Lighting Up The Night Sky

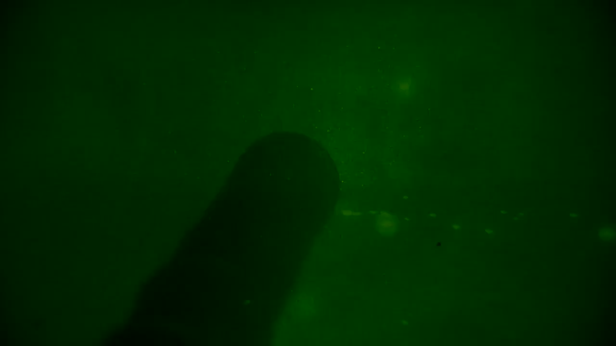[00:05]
Nighttime in southern Afghanistan can be dangerous,
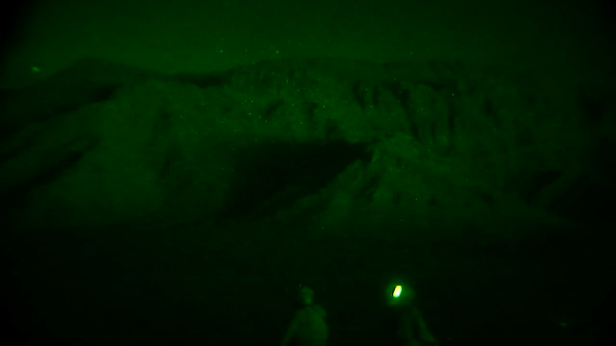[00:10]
with mountains and wide-open land allowing the Taliban and other insurgents to roam freely.
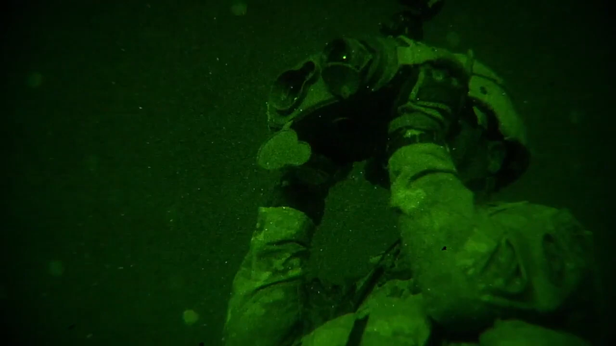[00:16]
And sometimes spotting them can be difficult, even with night vision.
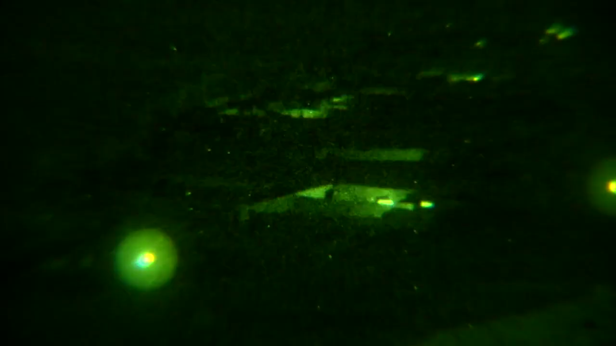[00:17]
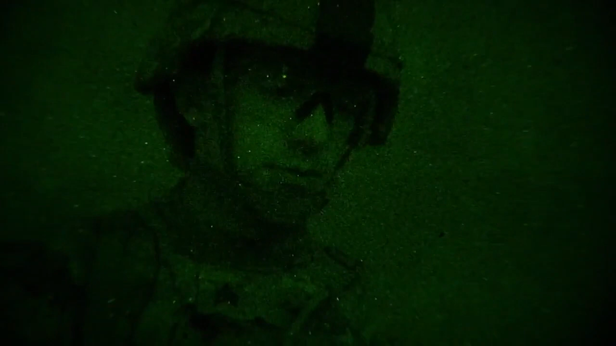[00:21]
So that's when they call in Sergeant Jonathan Speth, a mortarman attached to Ghost Platoon 4-2 with the 2nd Cavalry Regiment.
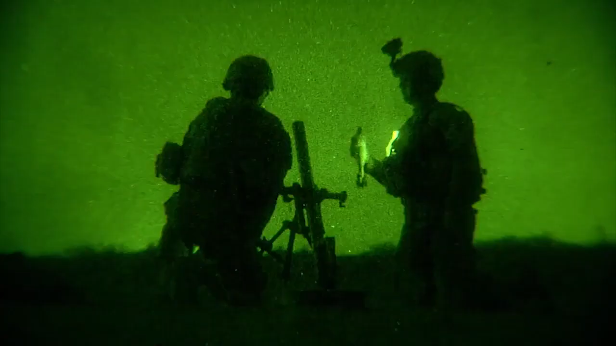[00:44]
Not only does it show the enemy that we're out keeping a watchful eye over the area, it'll also prevent future attacks on CAF.
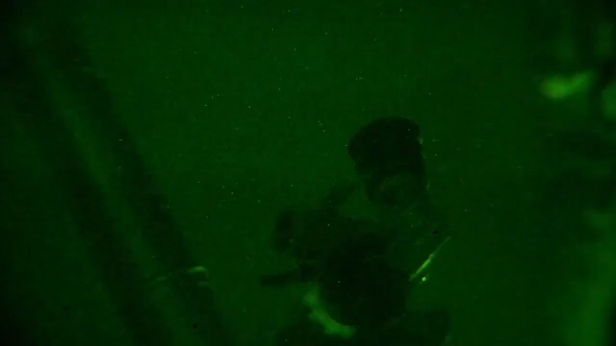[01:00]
Essentially how it works out is we will
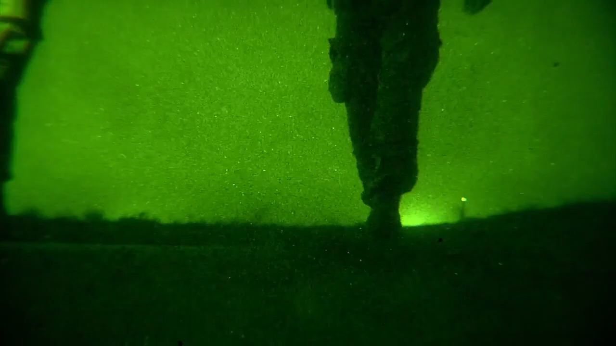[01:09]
that we know will not change position that